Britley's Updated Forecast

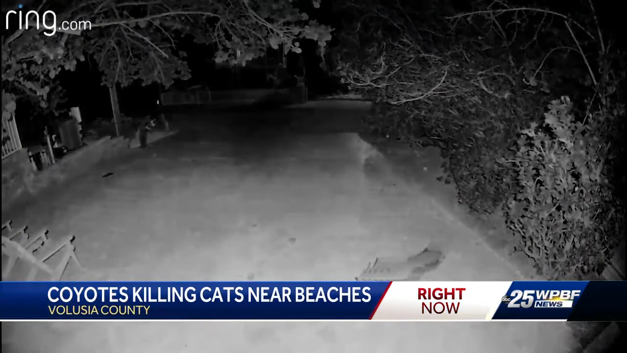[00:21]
One of the wild animals has even been spotted on home surveillance video. Residents say the coyotes started coming out after Hurricane Irma. They think their food source may have been depleted, so they're looking in different places.